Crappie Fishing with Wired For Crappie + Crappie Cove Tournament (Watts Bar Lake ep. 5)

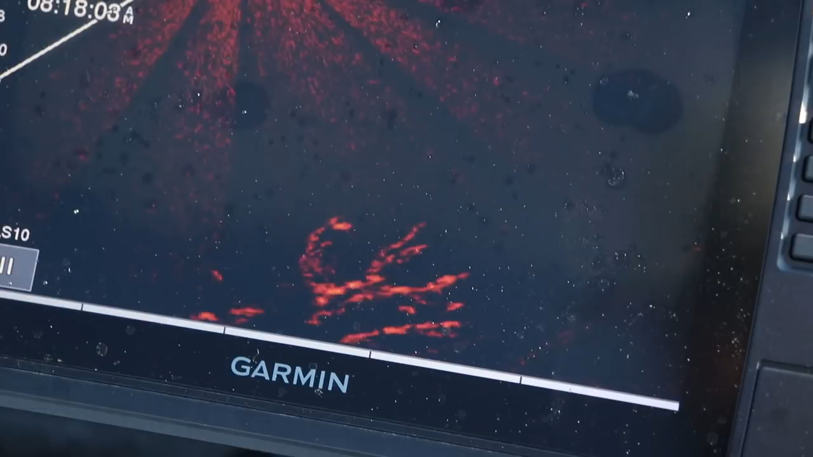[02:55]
are dropping down i wish i could get this a little bit there you go
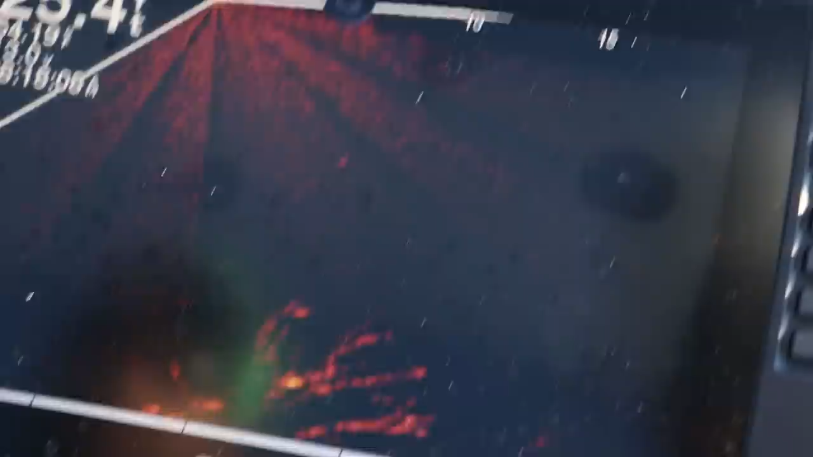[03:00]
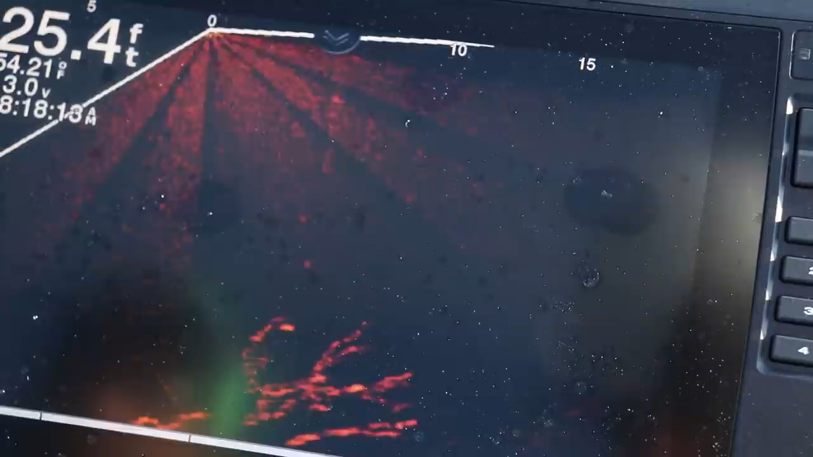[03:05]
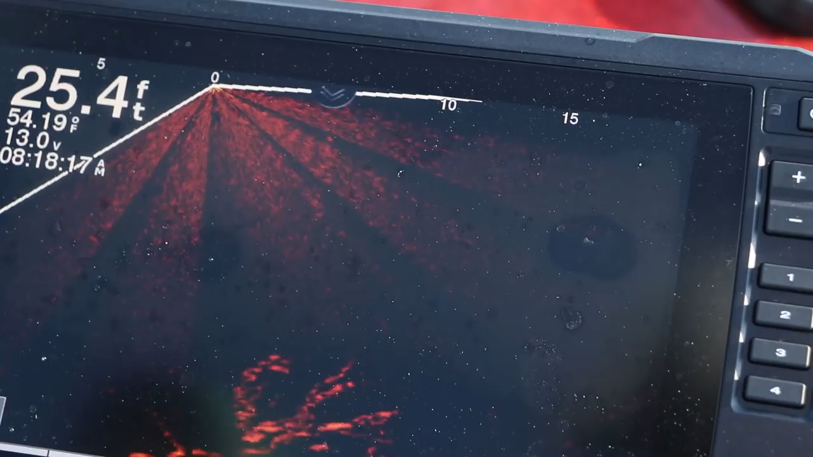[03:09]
On screen: depth 25.4 ft
oh he's right on it he popped him in the nose did you get him i missed him i missed him
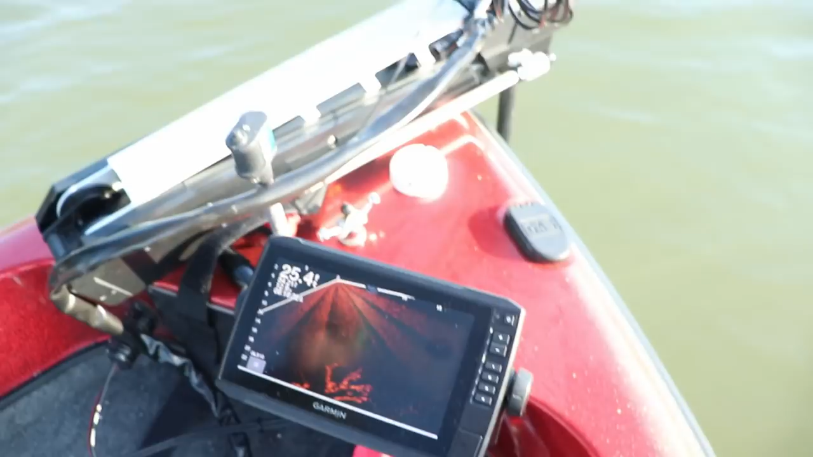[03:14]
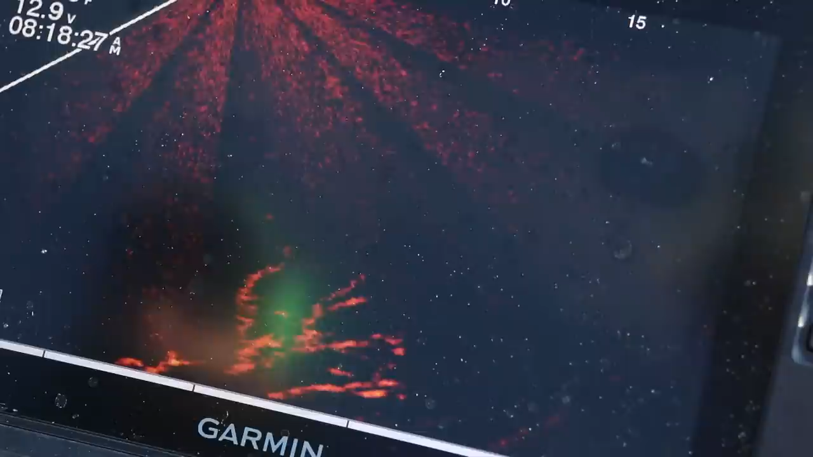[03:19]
he's still down there yeah how i missed that fish i do not know popped it
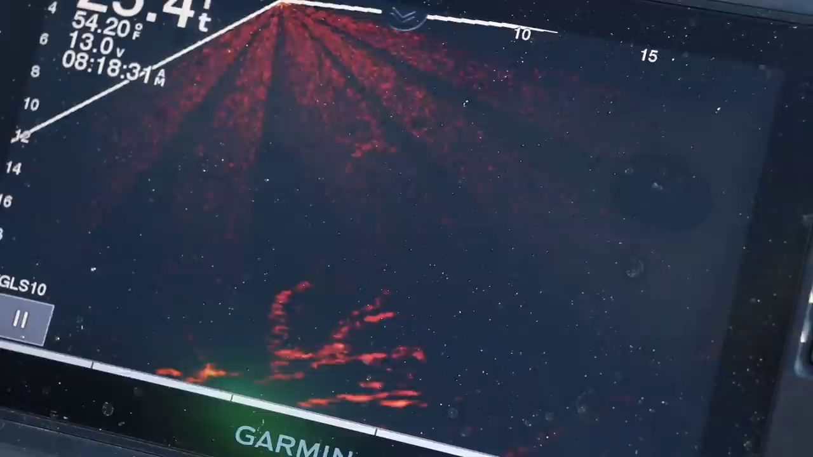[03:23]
On screen: water 54.20°F
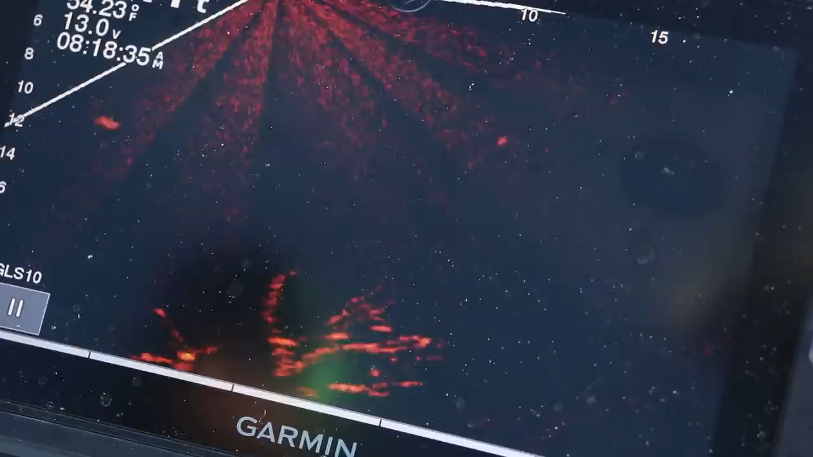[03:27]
we'll get that one on that outside limb right there
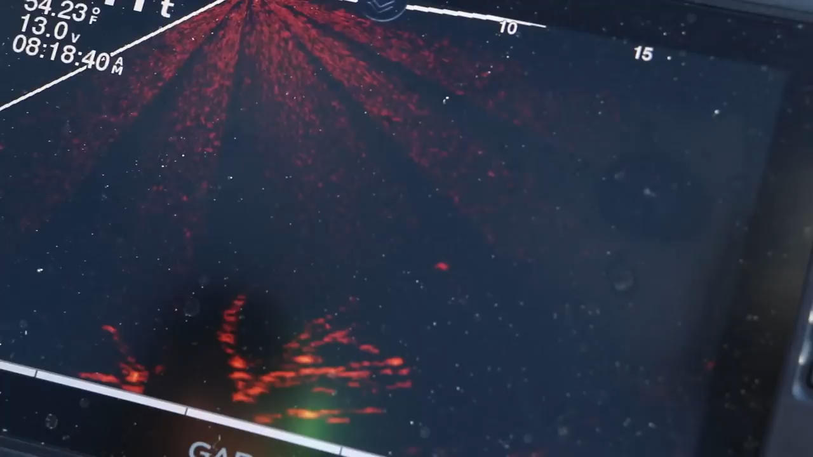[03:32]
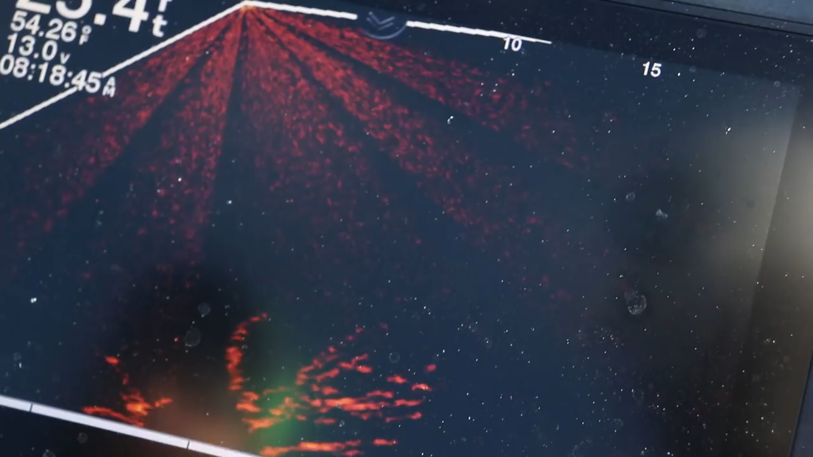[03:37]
smack it two of them pop pop get him